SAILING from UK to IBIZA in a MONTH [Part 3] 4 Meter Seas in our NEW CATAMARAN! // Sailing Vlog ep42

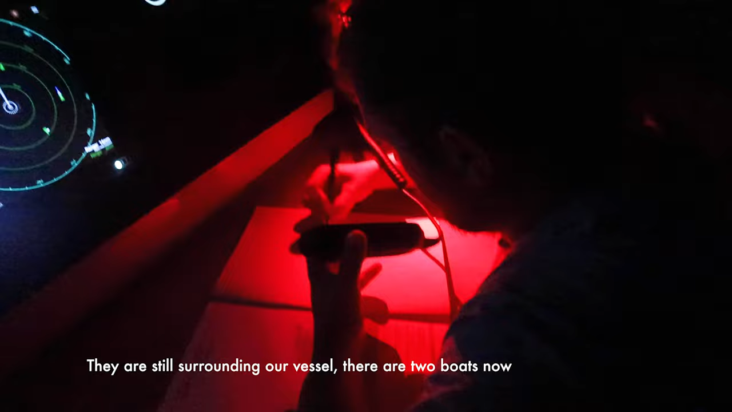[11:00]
They are still rounding our vessel. There are two boats now.
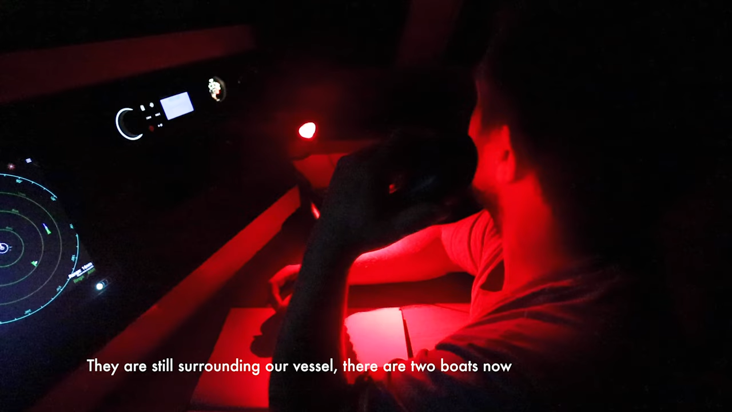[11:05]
Both of them have some auxiliary engines and
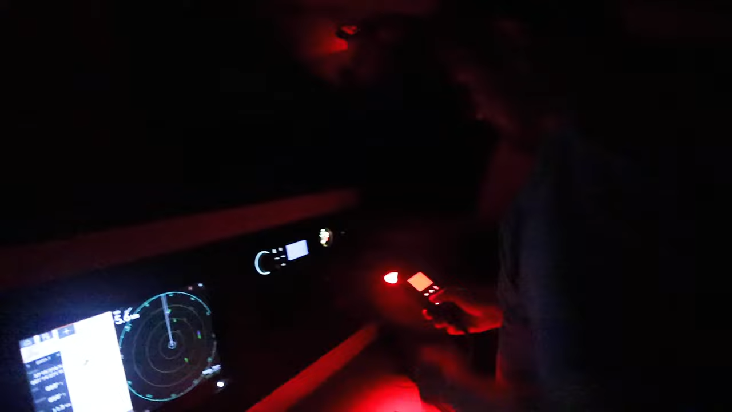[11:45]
Right, so they are, they're there.